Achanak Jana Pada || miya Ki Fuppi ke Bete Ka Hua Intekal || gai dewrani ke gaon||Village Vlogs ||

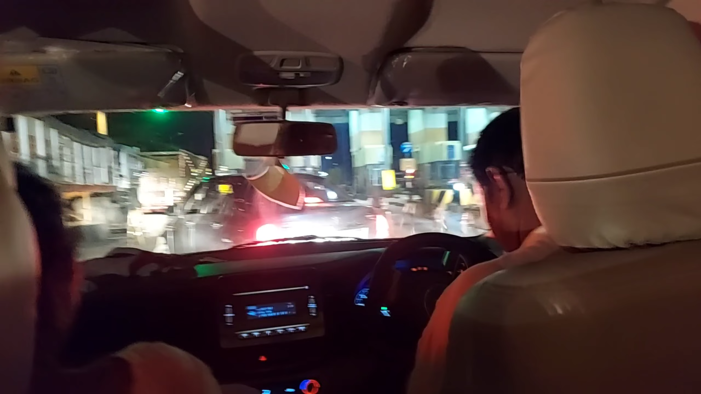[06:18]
کھڑا ہوا تھا آگے تو اس کی بجے سے جام لگ گیا تھا تو دس پنٹر میٹھ یہاں پر بھی خراب ہو
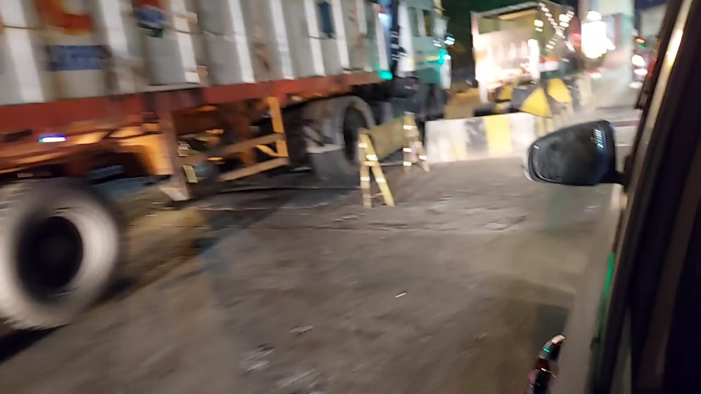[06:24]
گئے تھے ہم لوگ کے پھر اس کے بعد بس پھر ہم لوگ نکل گئے اب میں جیدہ پہنچوں گی گھر